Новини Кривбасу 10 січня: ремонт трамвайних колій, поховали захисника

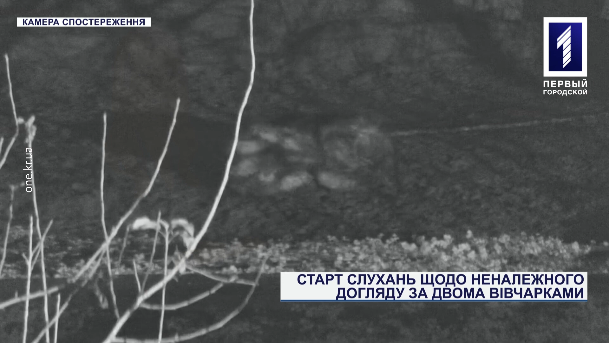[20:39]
Позивач передав до суду відеоматеріали, а саме запис зі своїх камер відеоспостереження, де видно жорстоке поводження з тваринами.